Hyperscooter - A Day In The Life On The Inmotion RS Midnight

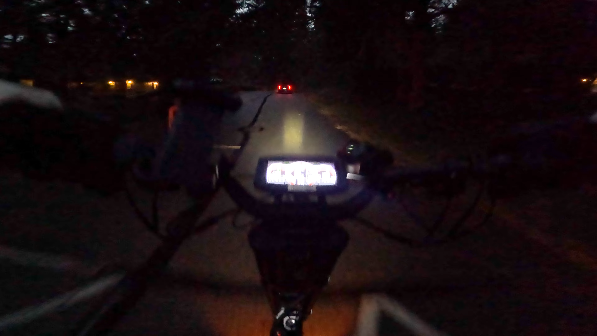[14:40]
period that's a bad idea it works well for conversions on websites like pevoutlet.com but it does not work well for youtube we just shaved off another five minutes of traffic going through the neighborhood
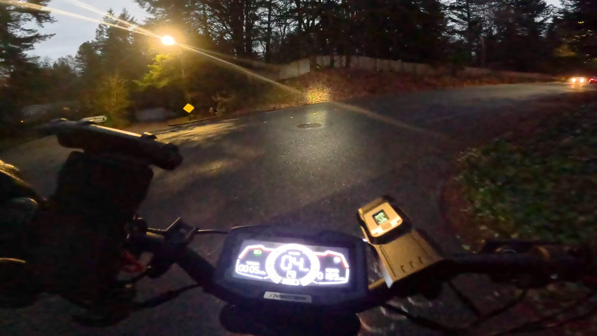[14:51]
here peel out that front tire again we still have tons of battery left i've got what four out of five bars left so i haven't even used 20 this whole video and it's almost dark let's roll through the nintendo campus real quick so let's go uh have a little fun i'm sorry if it's all smudgy this is what we get for riding in the rain like i said though the rs midnight water resistant i don't have to worry about the scooter not working just the uh gopro and the microphones